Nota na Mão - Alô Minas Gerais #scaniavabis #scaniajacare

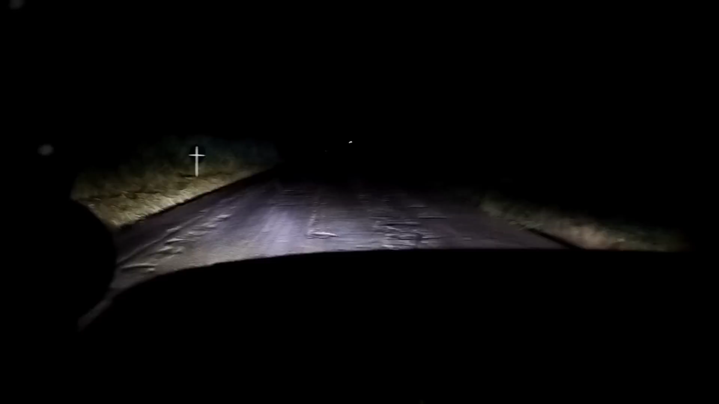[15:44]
Atravessou a ponte e já começa, galera. Imagina como é que não tá lá pro lado Nova Ponte, hein? É. Nova Ponte veio quando eu passava lá, menino. Pra lá era feio.